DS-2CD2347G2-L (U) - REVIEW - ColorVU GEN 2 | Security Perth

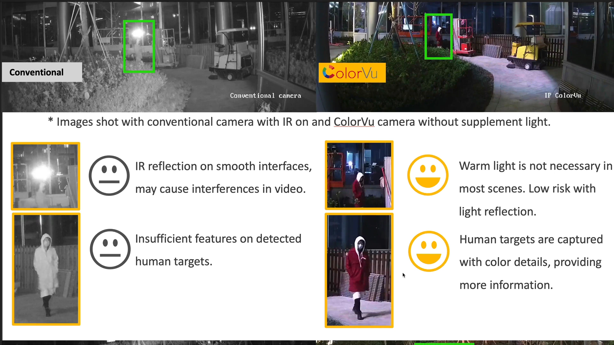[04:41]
You know, trying to identify and point that person out to the police. I know which camera I'd like to do that job. All right, now when we look at cars out in the real world, you can see the difference between the color view and a typical black and white camera.